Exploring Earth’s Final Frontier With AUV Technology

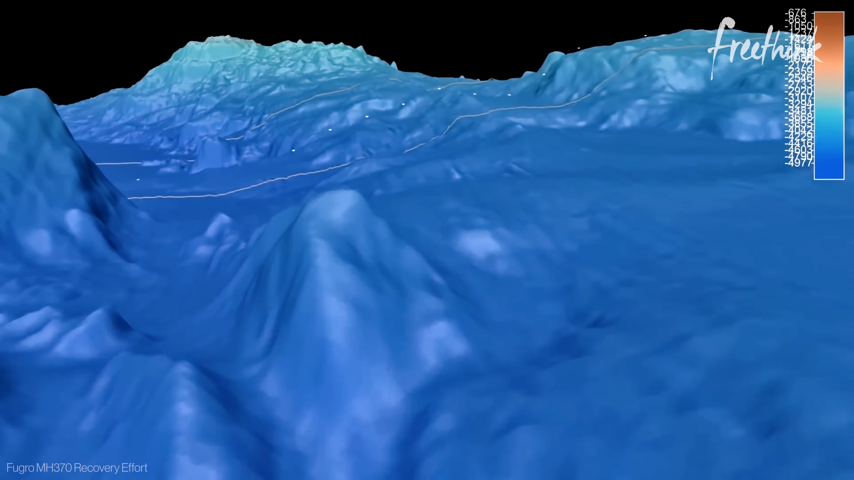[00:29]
96,000 square miles of detailed seabed data collected with extraordinary speed.